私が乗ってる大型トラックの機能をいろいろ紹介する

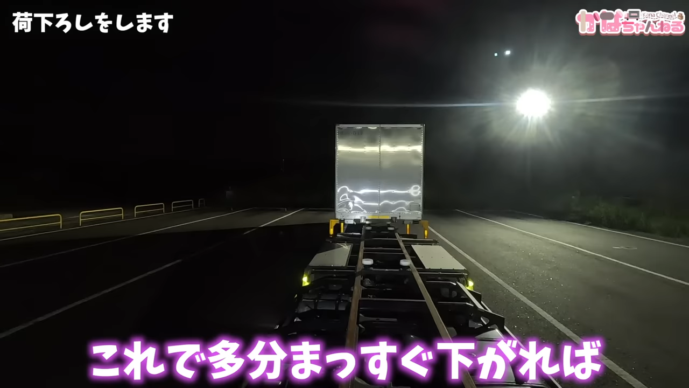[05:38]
今ねこんな感じなのこれで多分ね真っ直ぐ下がればいけると思うでこっち側はねこんな感じに見えてるこれで真っ直ぐ下がります